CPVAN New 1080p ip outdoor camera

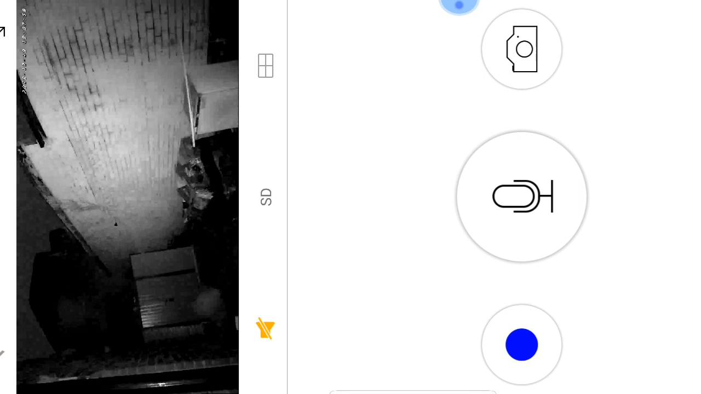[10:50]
There we go. The infrared should come on. And you can see it gives a very clear image. I'm really. I'm really pleased with this. Look at that.
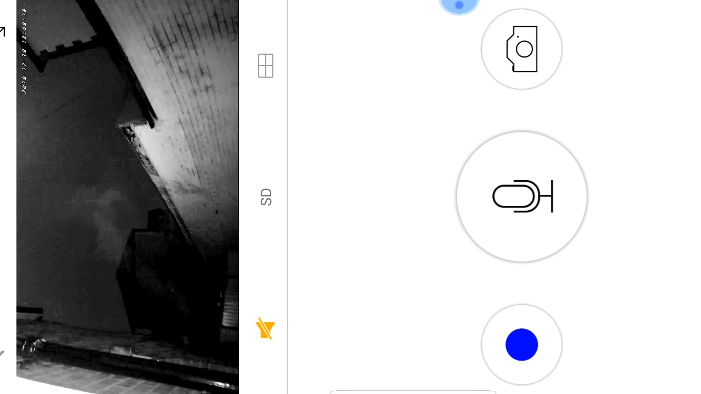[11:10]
It could even pick up the house in distance. Which is quite far away. Right. I think I'll just leave this little clip as it is.
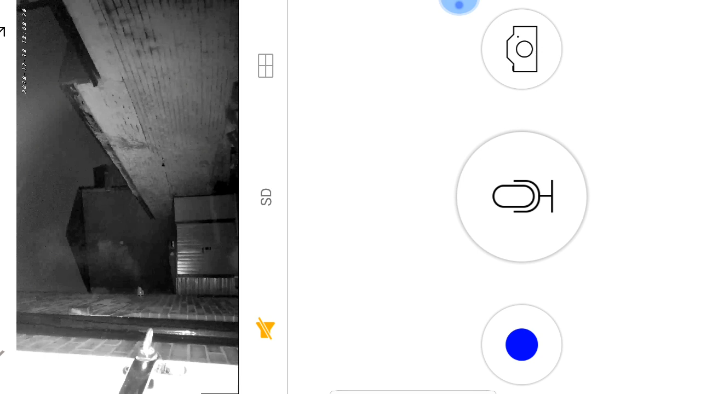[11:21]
And if I bring it indoors. Obviously with the lighting and all that.